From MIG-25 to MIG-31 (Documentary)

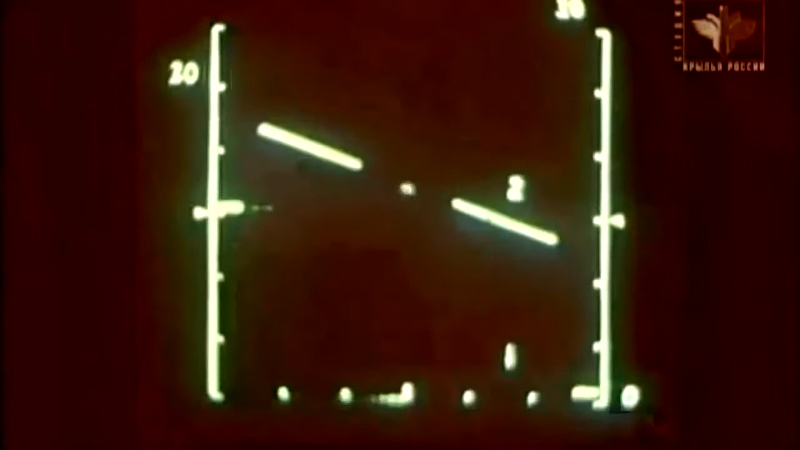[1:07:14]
Earlier MiG-25s Couldn't detect a target Flying less than 500 meters above ground Because of the Ground reflection effect